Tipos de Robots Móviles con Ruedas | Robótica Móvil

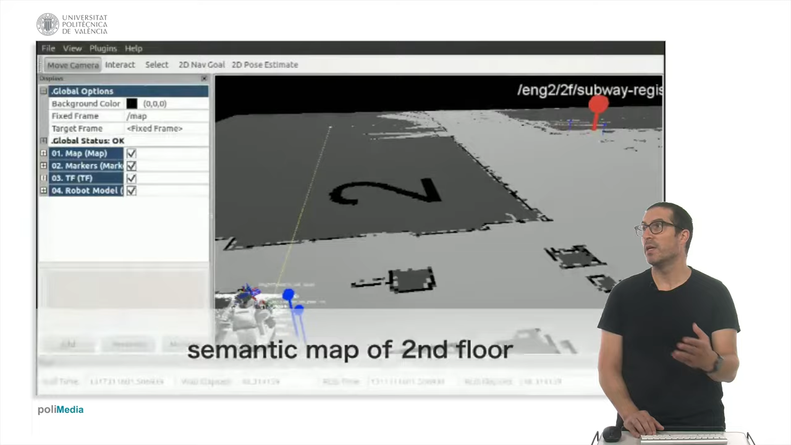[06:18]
y como veis, pues el robot tiene un mapa del entorno, y es capaz, en este caso,